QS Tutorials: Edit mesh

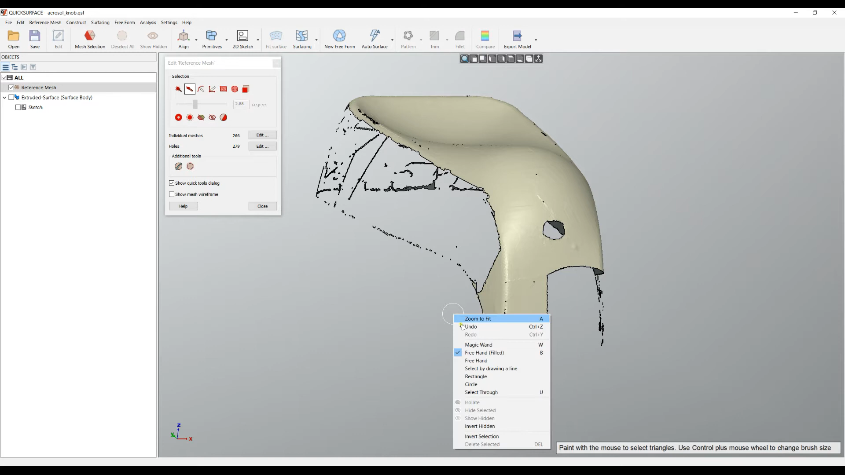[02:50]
all my selected triangles you can always undo this operation by right click and select the undo the other option is from the main menu select undo command or just pressing the ctrl z the main reason for
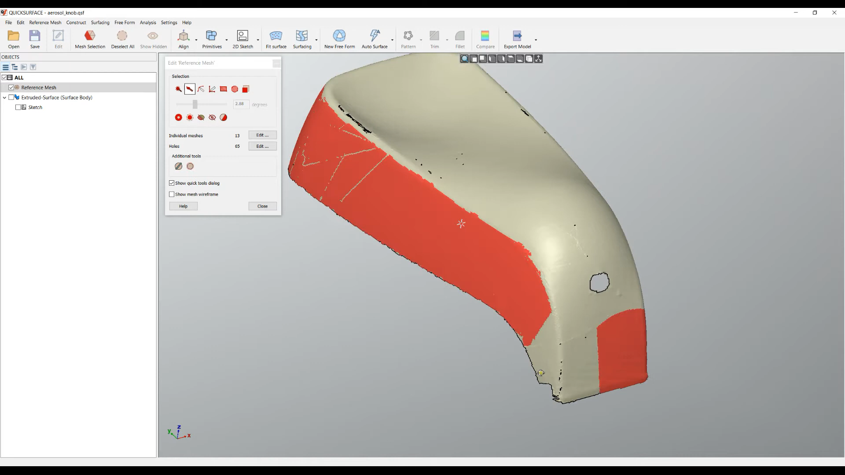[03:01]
this is that you can actually delete unnecessary area let's unselect all
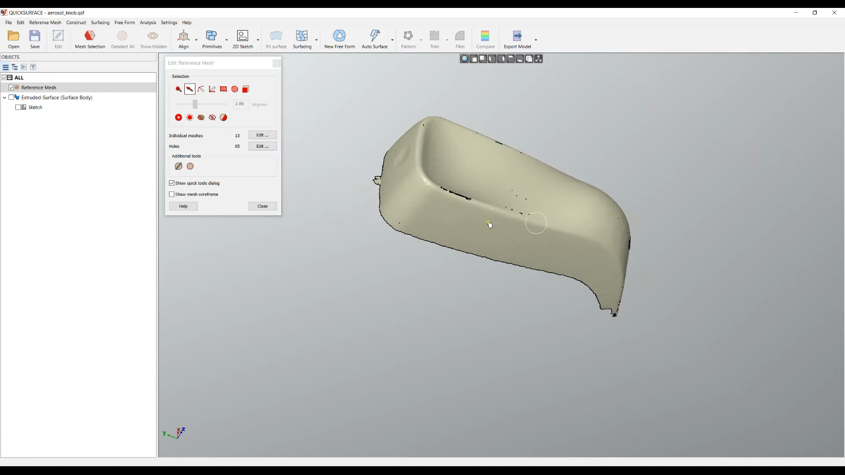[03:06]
i will just zoom in here paint this area and select delete
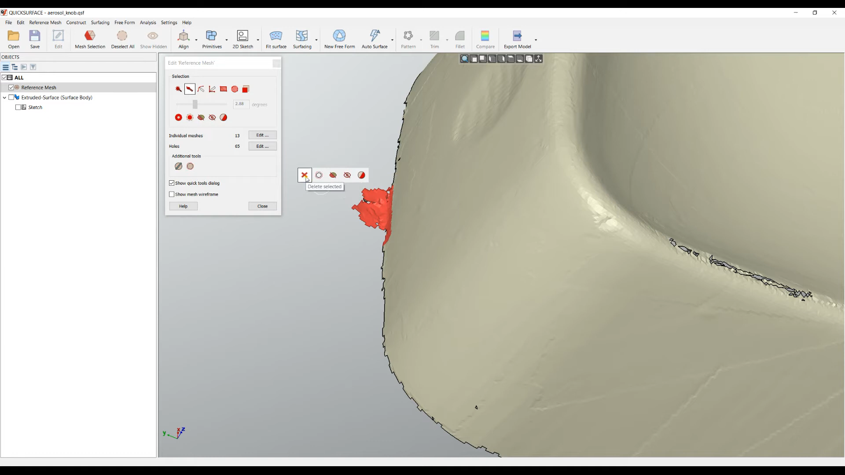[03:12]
let's see a bit more what are the options we have when i paint this i can actually smooth my selection this command
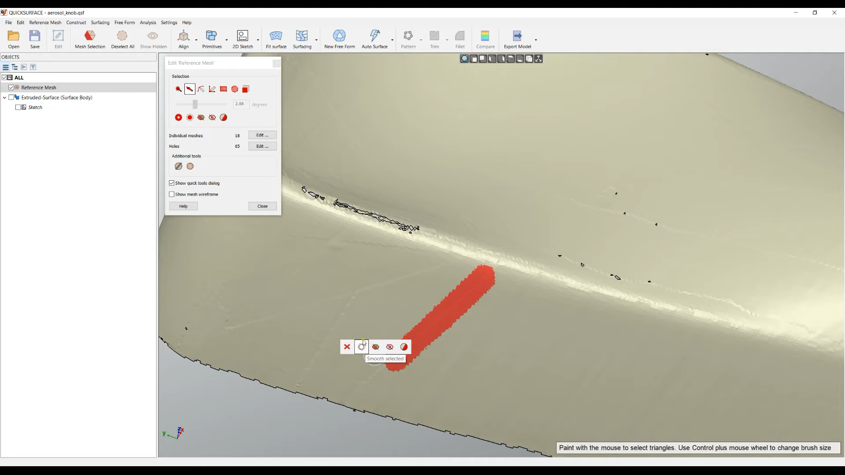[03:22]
is the same like the one you see in the main dialog by pressing the smooth command it's automatically will reduce the noise of your selection let's unselect all
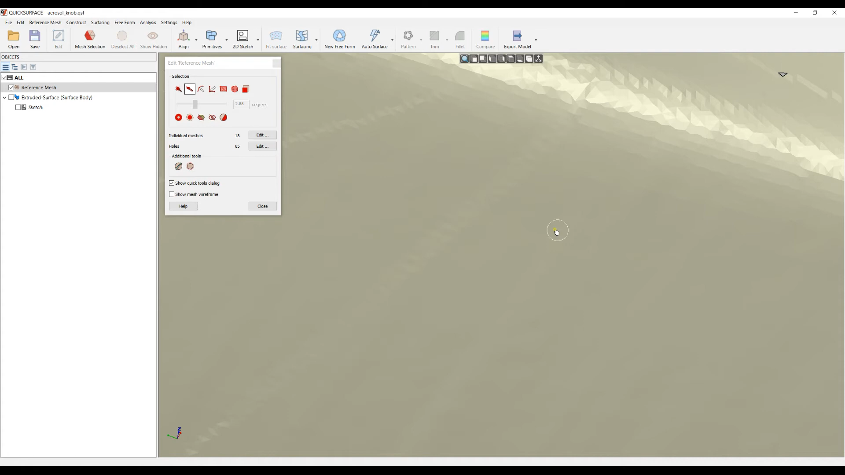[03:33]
in some cases you may want to focus in an area to work on you can just select and you can invert the selection
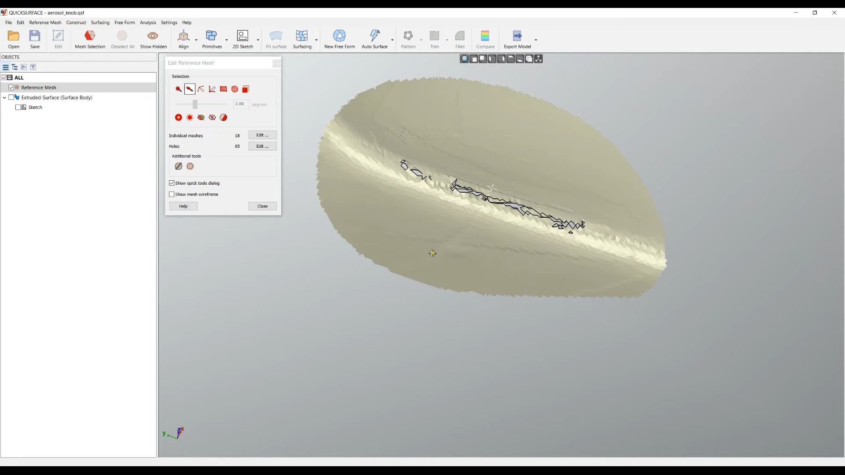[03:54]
screen this is quite useful when you work with the big object
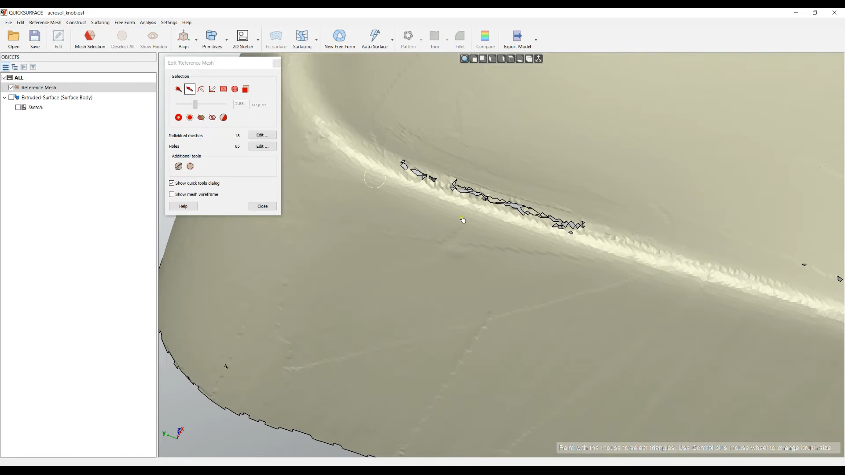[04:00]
you can always show the hidden triangles another option is if you want just to select something
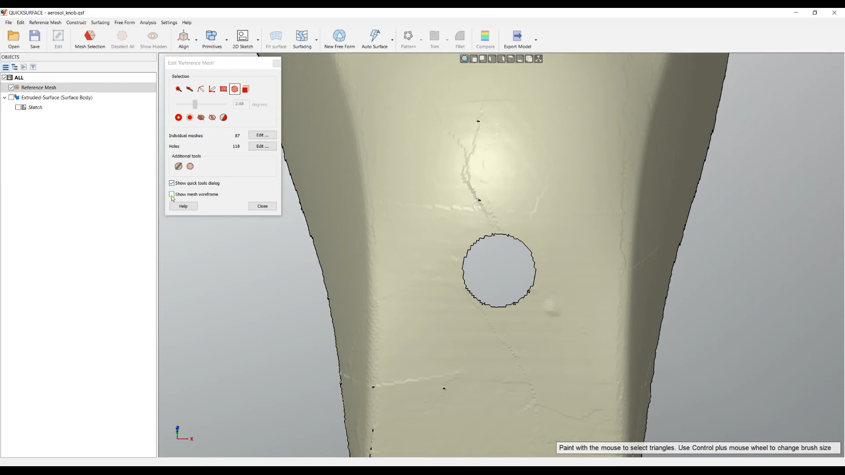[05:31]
and the last option that we have in this basic mesh editing is that you can show the mesh wireframe show mesh wireframe is
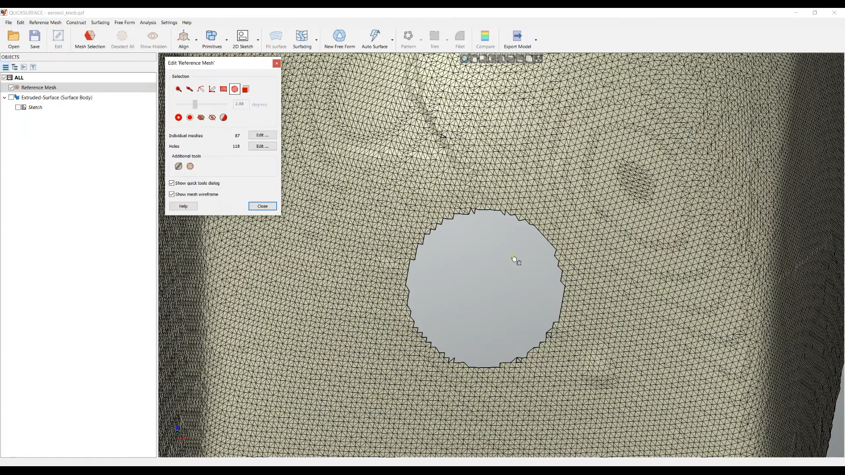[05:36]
useful for some people that want to find out the quality of
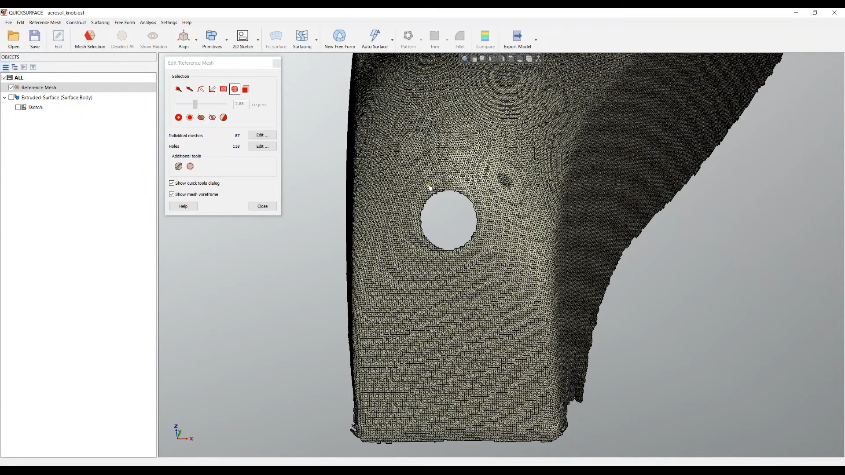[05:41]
the underlying mesh and how the triangles are connected it may help you to analyze the
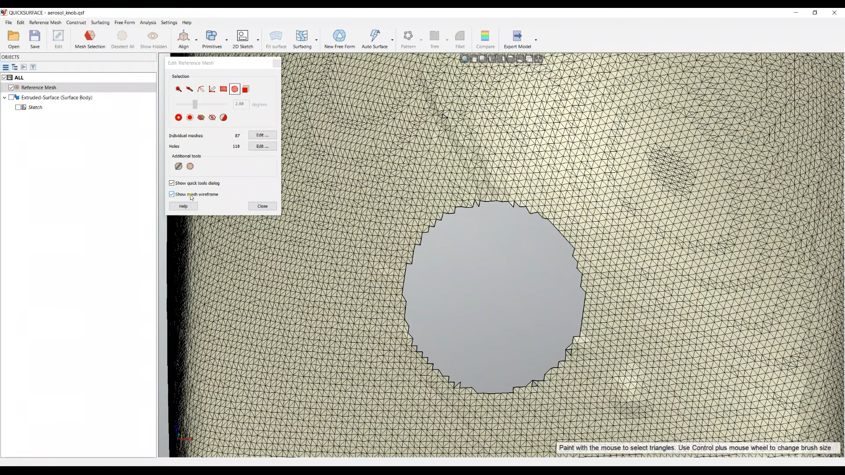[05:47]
the structure of the mesh there
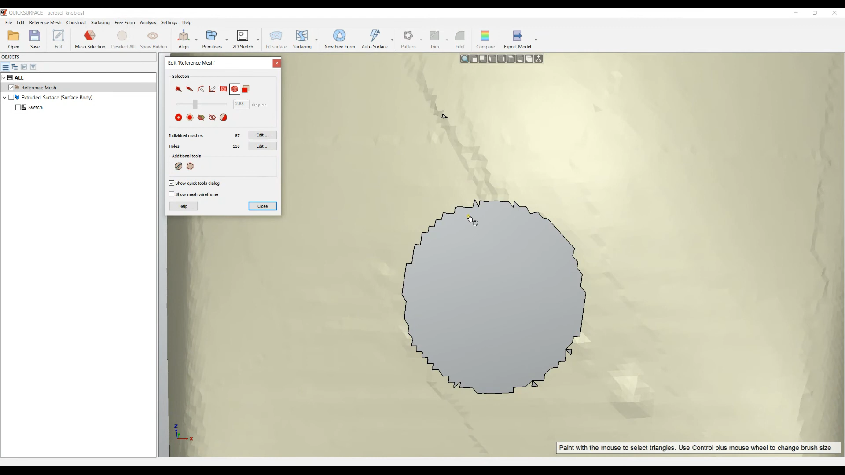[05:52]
are two more options here which are really important for when editing the mesh and you will learn this in a separate tutorials how
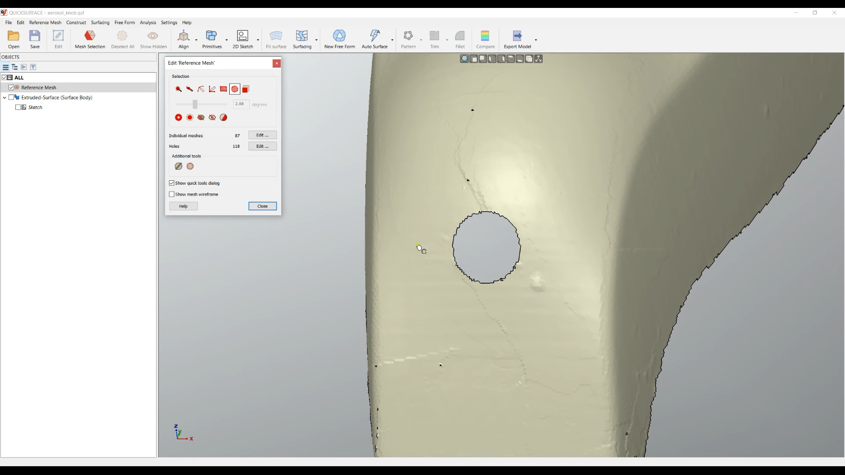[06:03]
to use them in details but just briefly to mention about them individual meshes means that the software automatically detects all the disconnected meshes if
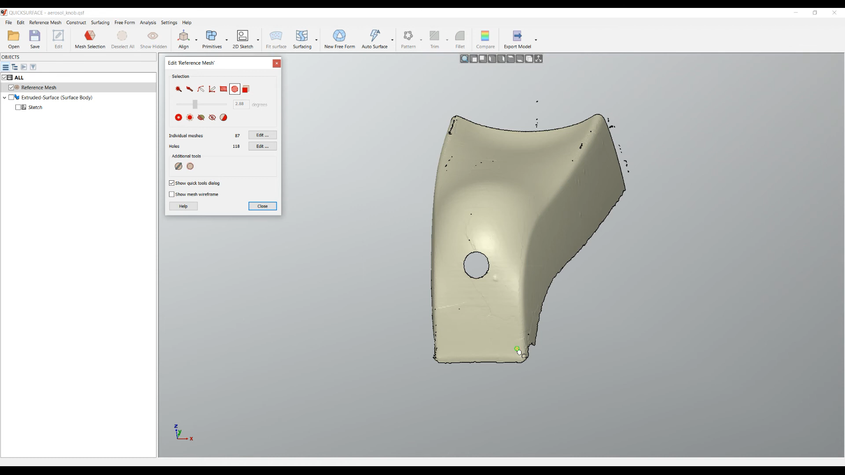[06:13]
you want to create a mesh let me just uh explain you they are connected and they form a solid surface for example as you can see here it tells us that we have 87 multiple
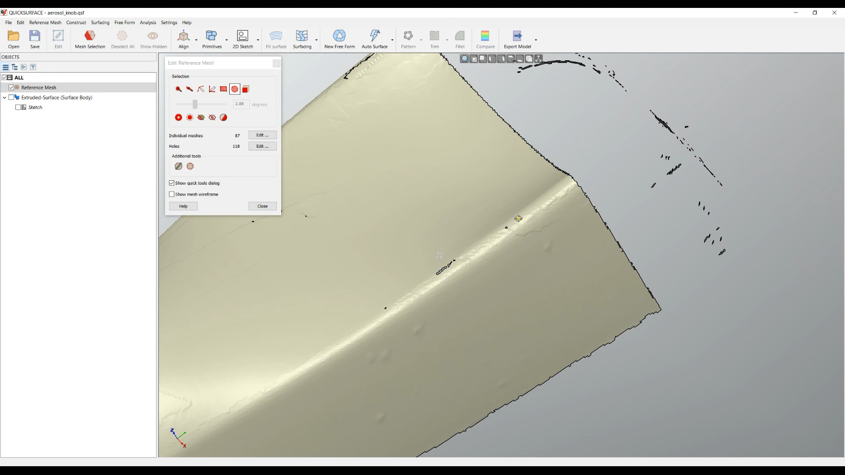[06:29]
individual meshes it counts all these small areas that are counted as an individual mesh
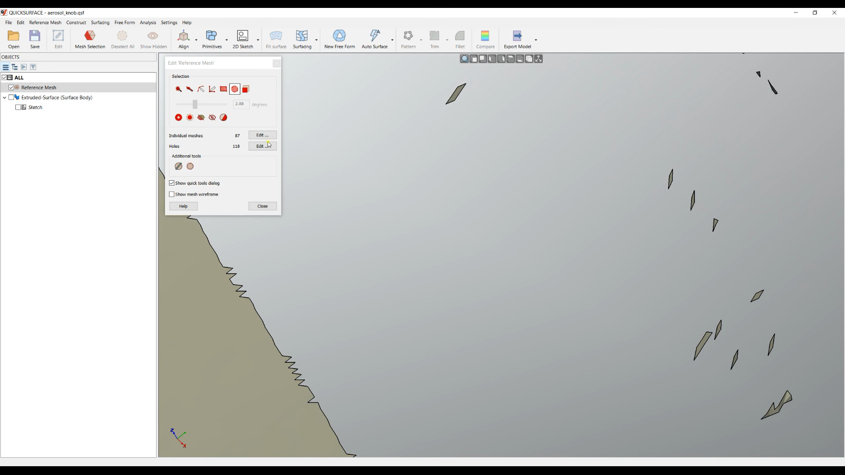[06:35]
also it counts the number of holes so ideally if you want to create